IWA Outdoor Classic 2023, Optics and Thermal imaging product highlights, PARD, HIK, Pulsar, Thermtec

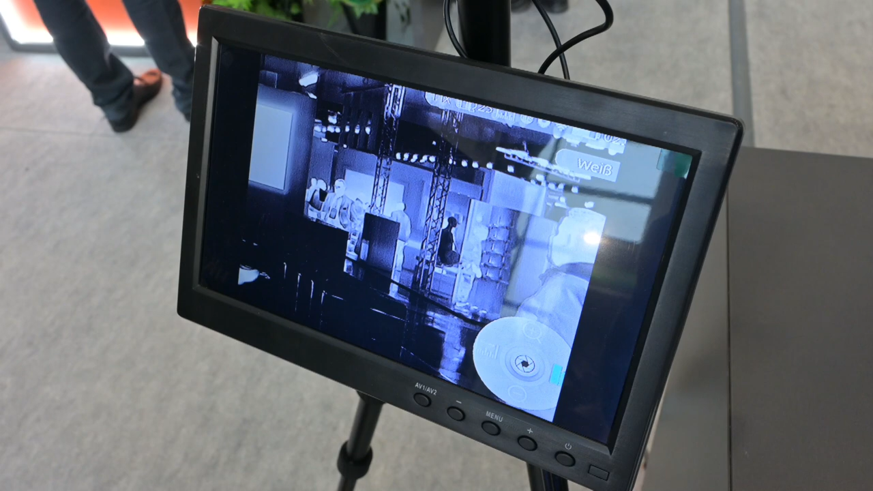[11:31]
So, we can scroll through colour palettes, and then, if we say, pick white hot, we can zoom in optically,